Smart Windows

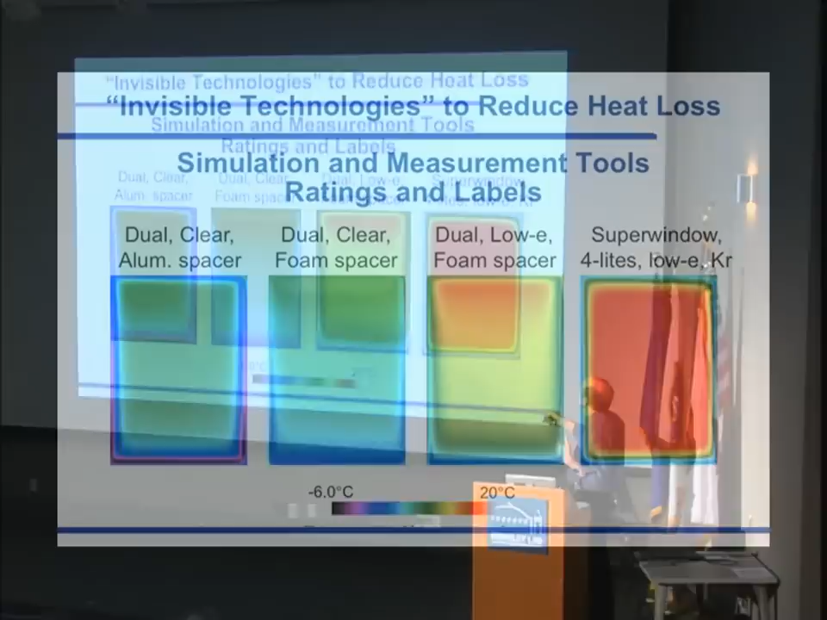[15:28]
On screen: scale top 20°C, scale bottom -6.0°C
These are IR images. We run an IR infrared imaging laboratory here. And these are images of clear windows, double clear with an aluminum spacer and a lot of heat loss at the edge, double clear with a foam spacer, so we've now solved part of the edge problem. Putting low E in here, so the window gets warmer and warmer on the inside as you improve the conductivity.
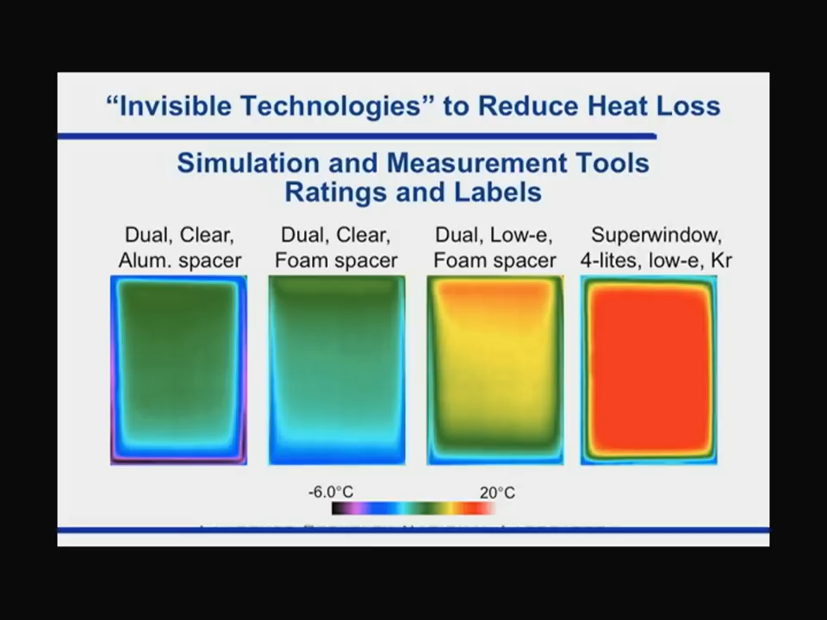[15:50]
On screen: scale top 20°C, scale bottom -6.0°C
And now here we have what we call a super window, four lights, two or three layers of low E, krypton gas fill. So this is the ideal in terms of performance.
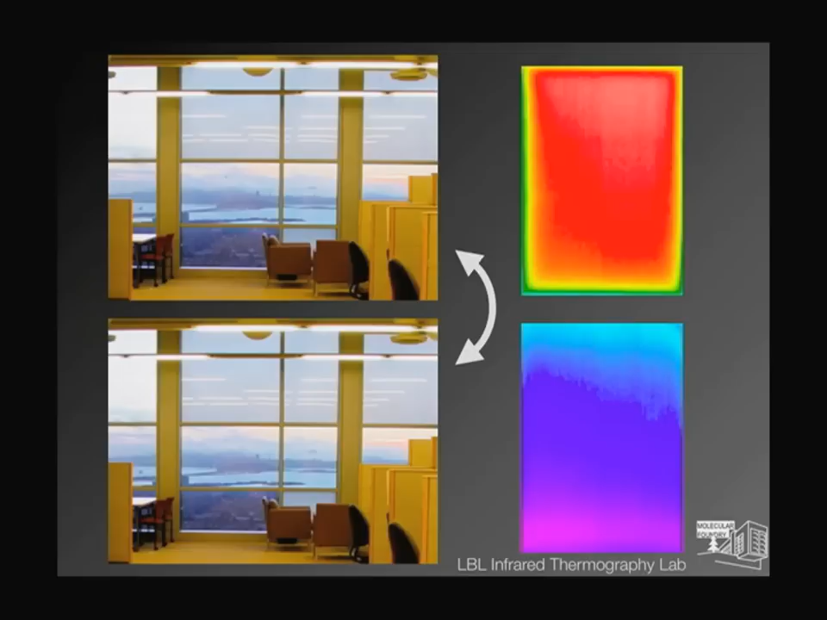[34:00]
if I look at it with these infrared cameras that we have here at the hill, I'll see that in one state that object doesn't get very hot, it looks very cool, in another state it might get quite warm.